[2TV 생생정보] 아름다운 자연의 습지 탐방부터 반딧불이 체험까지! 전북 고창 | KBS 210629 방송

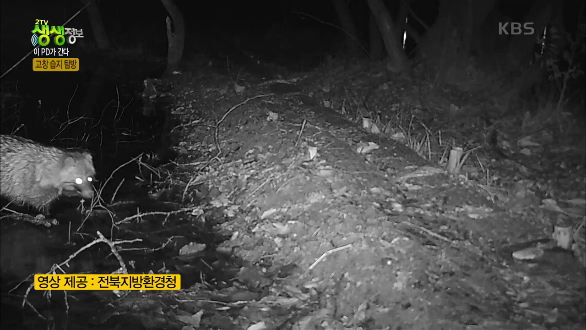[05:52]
낮에는 굴 속에서 잠을 자고 주로 밤에 활동하는 너구리도 보입니다. 너구리 한 마리네요. 더 심는 거.
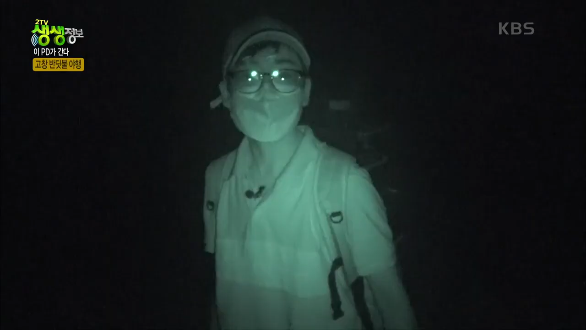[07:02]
네. 지금부터 조명을 켜면 안 돼가지고. 그러면 그 반딧불이에 짝찍기 교란을 시킬 수가 있대요. 이 조명이.
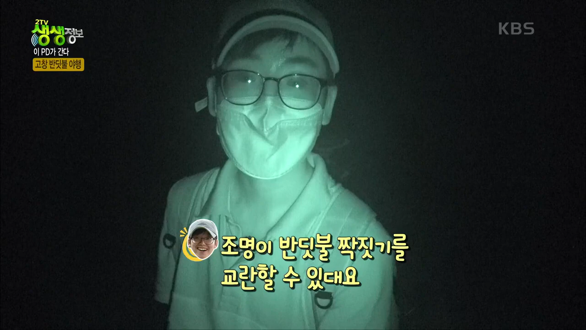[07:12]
그래서 지금 나이트 샷을 바꾸고 가겠습니다. 근데 너무 다가오지 말아요. 무서워요. 아 그래요? 아 지금 하나도 안 보여가지고 앞이. 너무 궁금해졌어요. 지금. 지금 시간이.
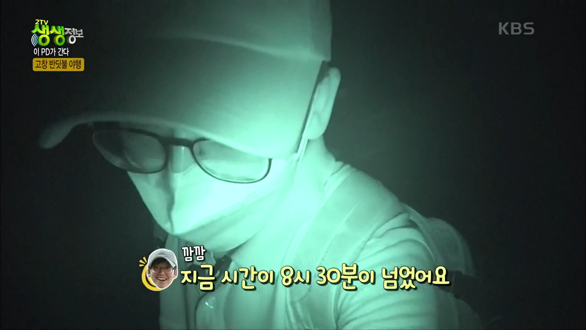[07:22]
8시 반이 넘었어요. 아. 지금. 가보겠습니다. 빛이 없는 곳이라.